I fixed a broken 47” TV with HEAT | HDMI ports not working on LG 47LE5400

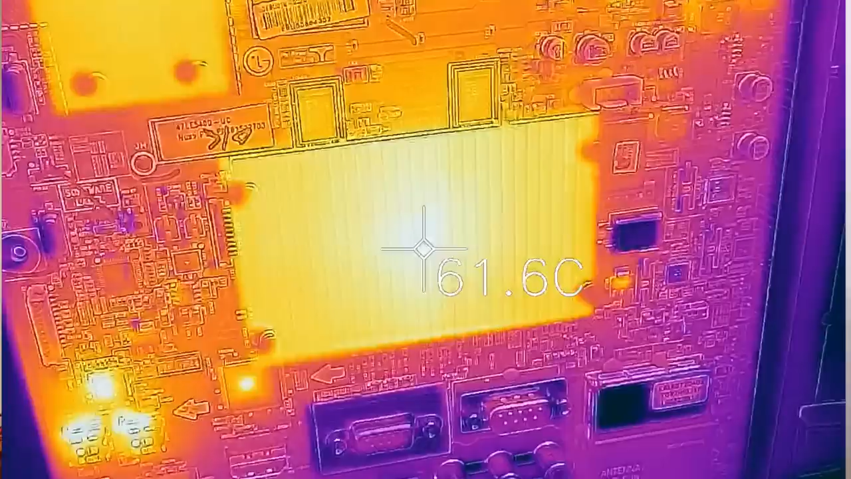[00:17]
On screen: spot 61.6°C
Well, what's also crazy is that heat is what most likely caused the issue in the first place. See, the problem lies deep below a certain type of chip.
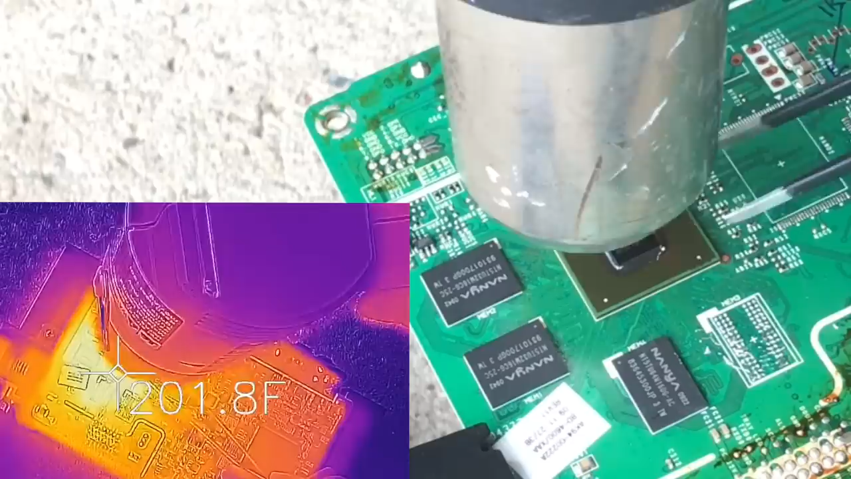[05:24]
On screen: spot 201.8°F
This is well past the melting point of the solder and then it's easy to remove the chip. So yes, a heat gun can get the chip hot enough.
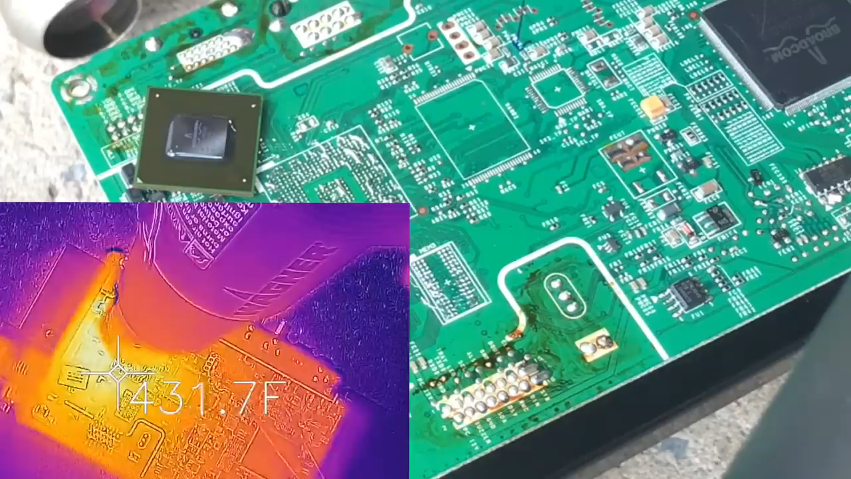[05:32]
On screen: spot 431.7°F
Though it isn't a precision heat source for reflowing a chip, I'll plan to use it on this TV to show you how an inexpensive and available tool like this can be used.
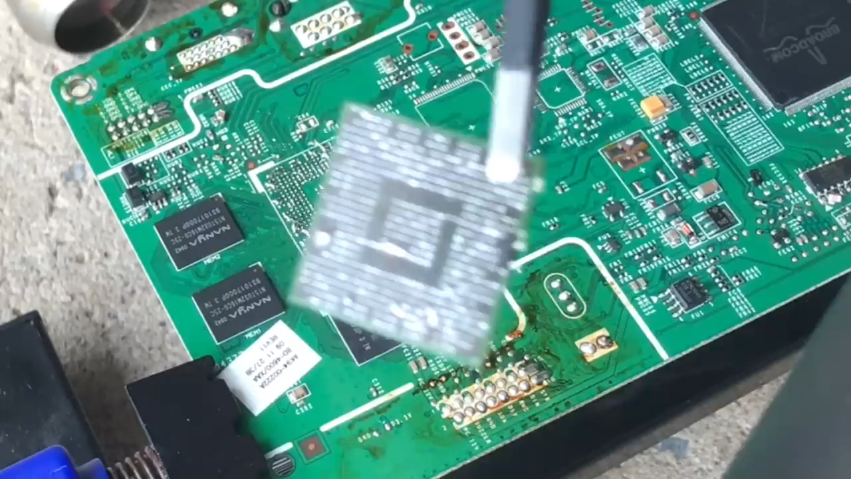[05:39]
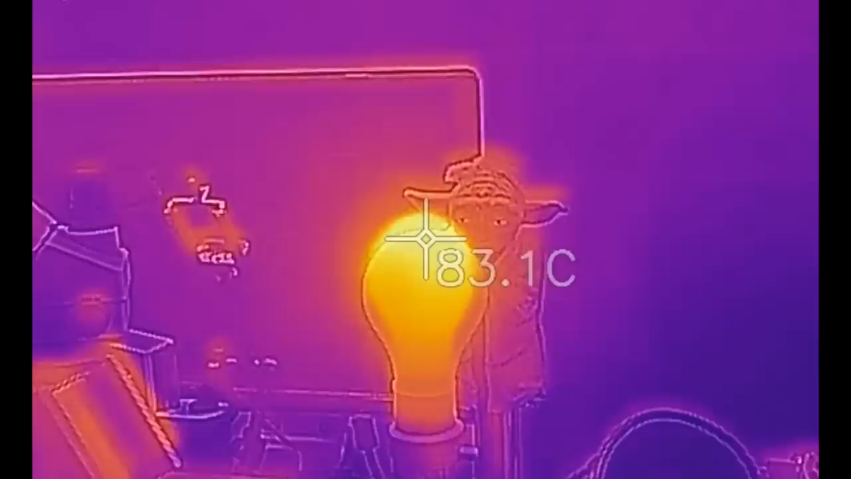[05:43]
On screen: spot 83.1°C
I also mentioned that I don't have a proper bottom heater, one that you might normally use when reflowing a chip. So I'm going to get real jerry-rig here and use a 60 watt light bulb.
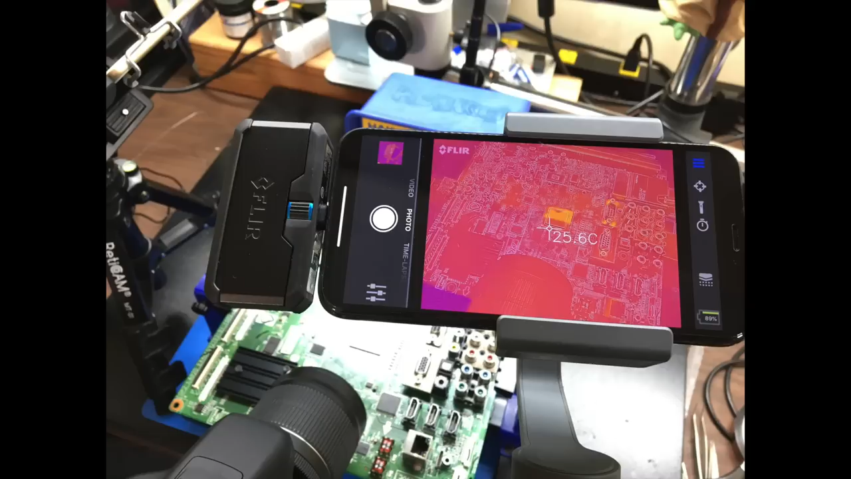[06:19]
I have flux and have my thermal imaging to give me a clue how hot things are getting. I also have the zoomed in view so I can watch what is happening under the chip. The first thing I'm going to do in the process is to warm up the board underneath with my light bulb
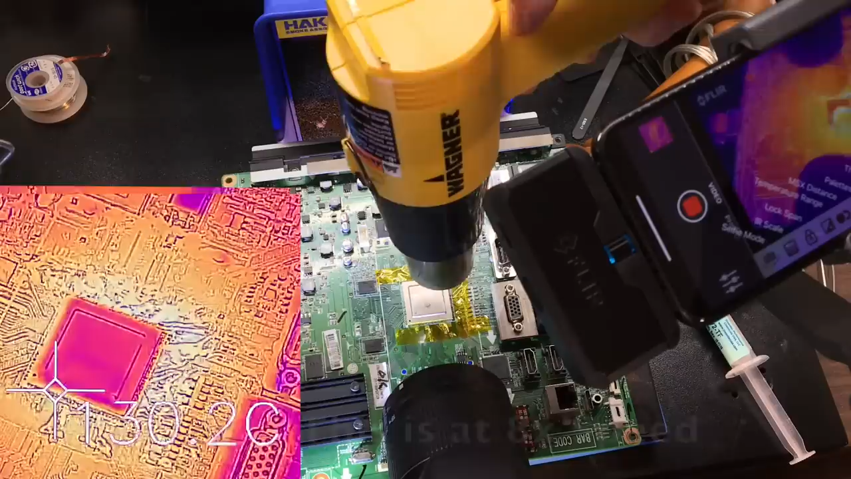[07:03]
Now that it's reached 130 degrees Celsius, I'm adding the flux to each side of the chip. Now 130 isn't a magical number, but I want it to stay below the melting point of the solder yet make it warm enough to try to minimize the amount of time the flux is heated so it doesn't burn off. I'm back to heating up the chip, slowly lowering my arm down and trying to keep the heat even across the chip.